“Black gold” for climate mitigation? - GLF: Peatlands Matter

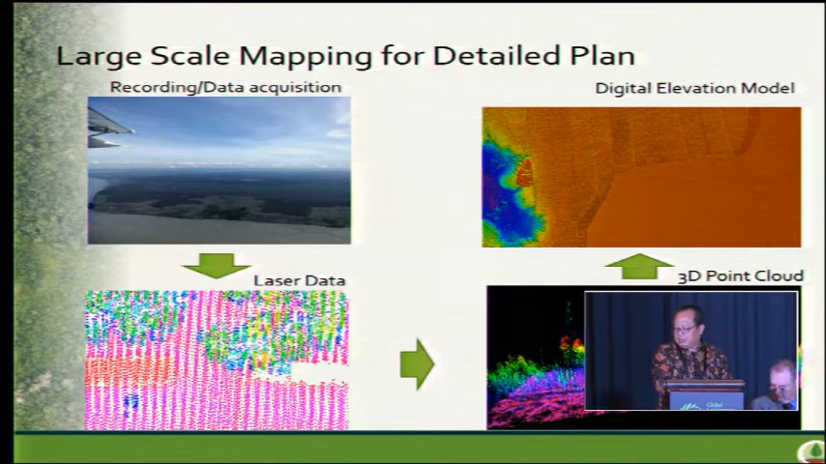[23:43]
We have point cloud laser data. We have assessment and then resulted in digital elevation model and 3D point cloud modeling.
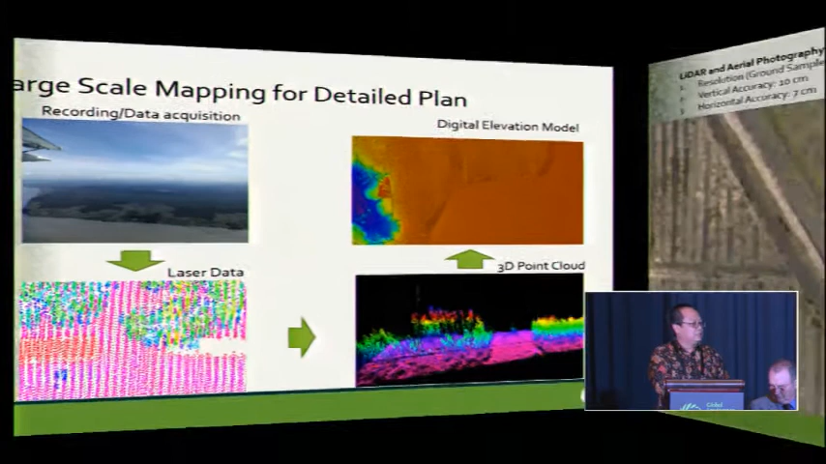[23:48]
What is useful? So, we can look into highly resolution data that we can see the ground sample distance of 10 cm,
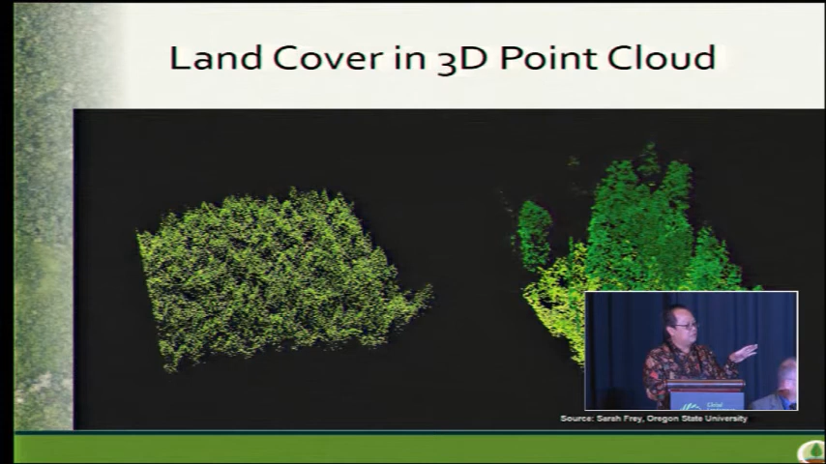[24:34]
we can see that we have the overview of the areas in terms of forest covers and also the height and also the structures of vegetation over the same area.
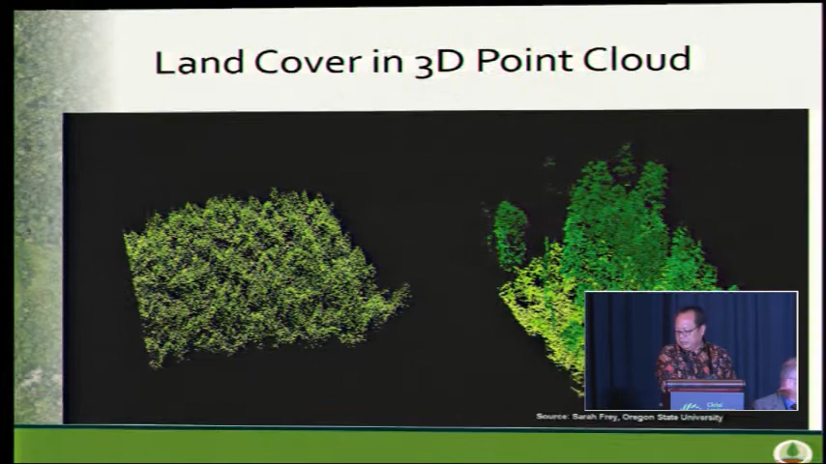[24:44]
And then we applied to the land use over the peatland,